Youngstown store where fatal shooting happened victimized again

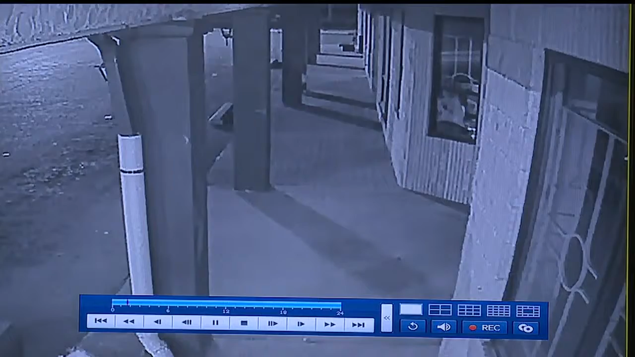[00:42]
a store on Youngstown's Southside. They managed to bend the edge of the back door and broke a window to the front of the T-Mobile store, which is also operated by Remus.
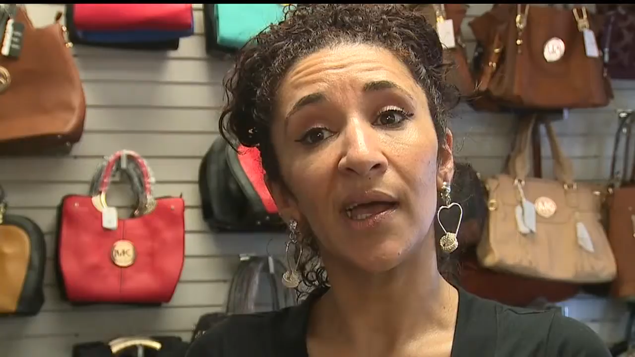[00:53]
I was in shock because I literally, I came into work. I opened. A shooting killed one of the store owners this past November.
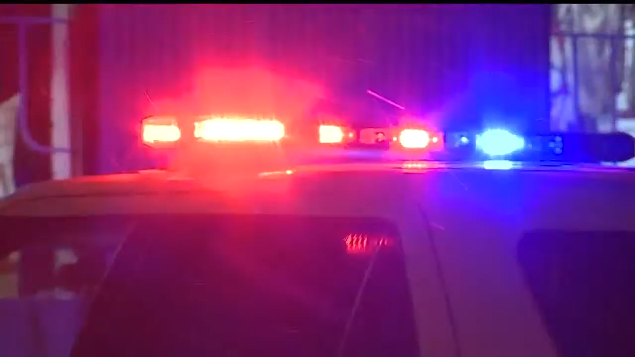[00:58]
Since then, extra security cameras have been installed to keep employees and customers safe. Obviously, they understand that after everything that happened here, we are going to be on edge.
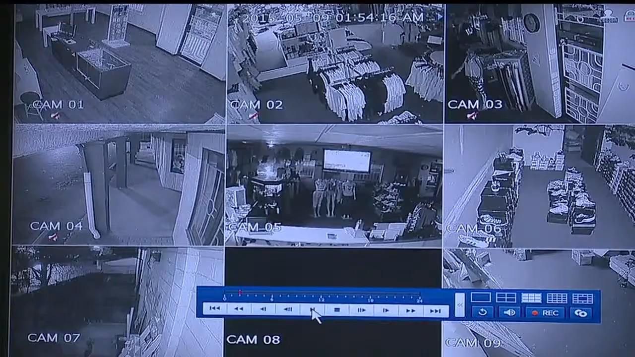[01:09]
A loose wire on one of the cameras is making it difficult for police to identify the suspects.
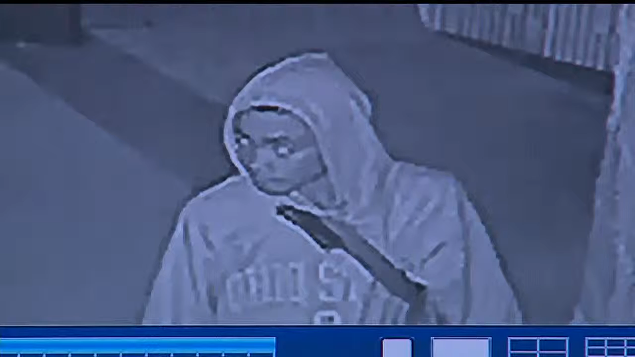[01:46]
The damage to the store is estimated at more than $1,200. Youngstown police say if you have any information or can identify those in the surveillance video, to call Crime Stoppers.